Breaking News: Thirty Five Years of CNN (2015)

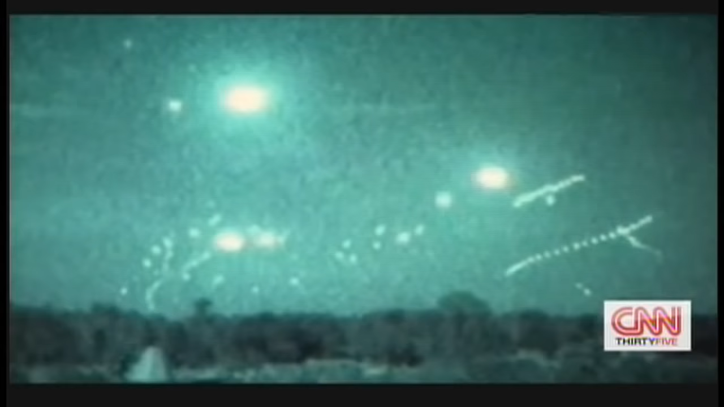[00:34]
The skies over Baghdad have been illuminated.
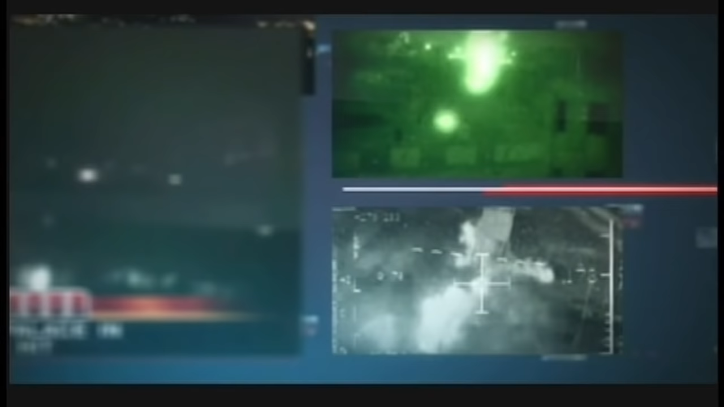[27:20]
U.S.-led forces have unleashed their long-awaited and punishing air assault.